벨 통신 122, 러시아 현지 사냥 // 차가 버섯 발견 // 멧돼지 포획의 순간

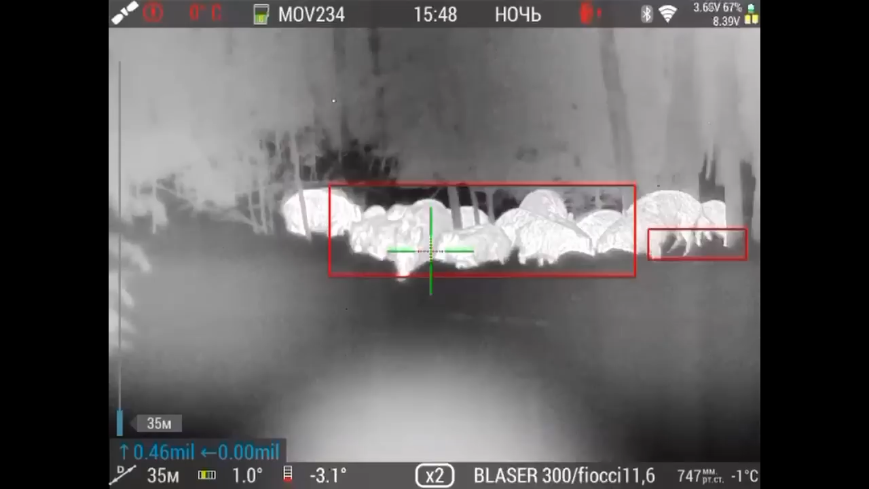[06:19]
이 영상은 포획 당시 야간 적외선 조준경에 부착된 녹화 메모리에 녹화된 포획 당시의 영상입니다. 여러 마리의 멧돼지들이 이동 경로에 놓아둔 먹이들을 먹고 있습니다. 이들을 조준하고 있다가 그
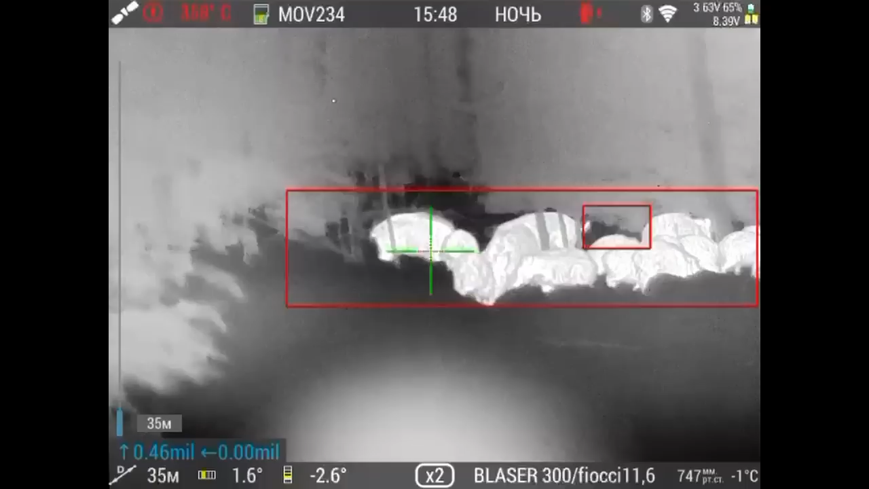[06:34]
중 가장 커다란 멧돼지를 조준 포획하는 장면입니다.
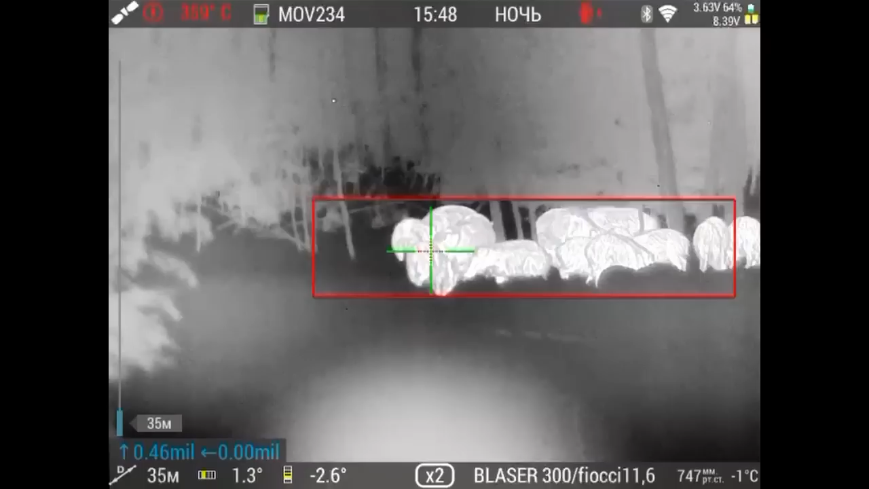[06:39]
그런데 이 멧돼지를 포획한 포수는 14살 난 중학생으로서 아빠와